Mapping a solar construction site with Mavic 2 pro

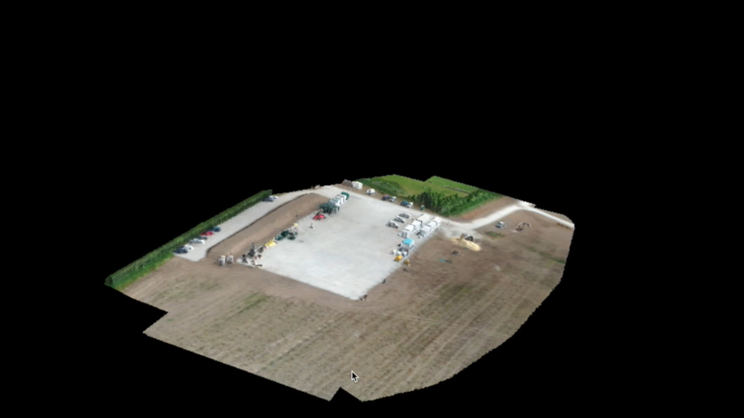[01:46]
right so here is our 3d version generated exclusively from photos we can
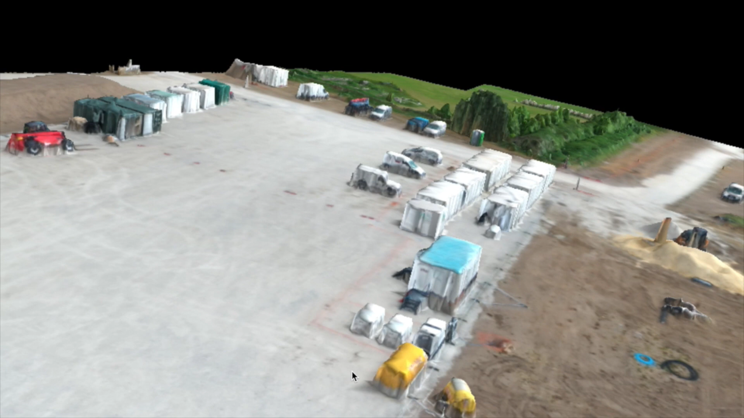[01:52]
fly through and rotate this whole area the
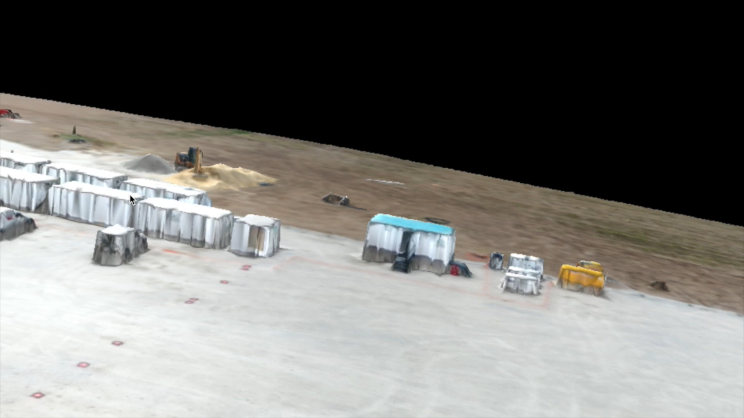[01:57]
quality is pretty bad at the moment because I use low resolution
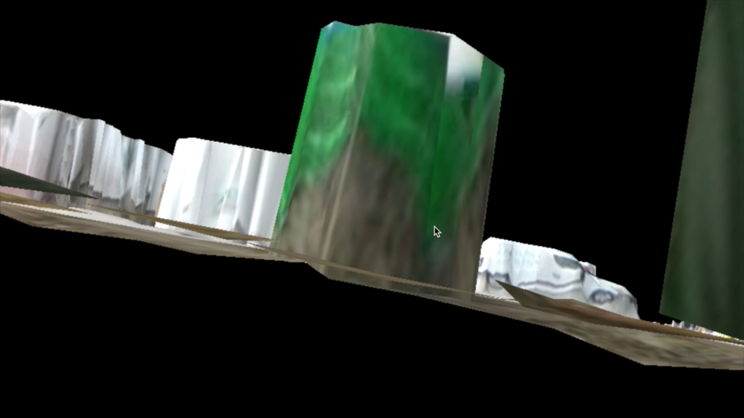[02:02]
resolution but it's a pretty cool feature
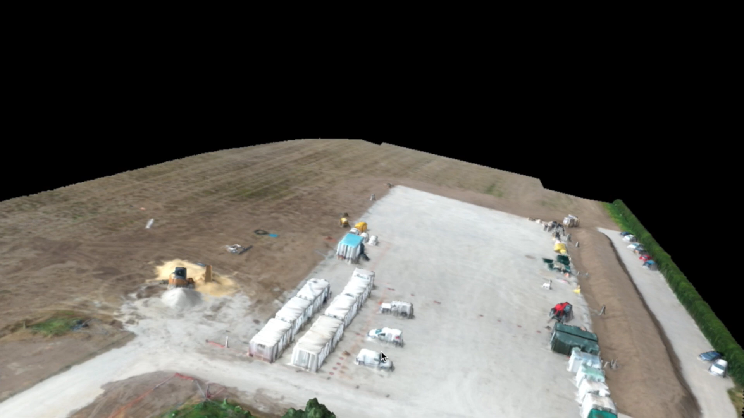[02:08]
and I reckon I can use this in the film